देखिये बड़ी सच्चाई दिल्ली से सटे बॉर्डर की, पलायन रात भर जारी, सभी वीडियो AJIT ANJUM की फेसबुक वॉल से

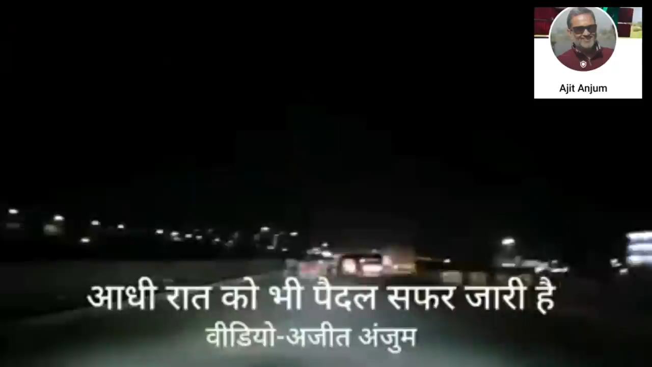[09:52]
अभी रात के 12 बजे हैं और LH24 पर अभी भी लोग चले जा रहे हैं पैदल।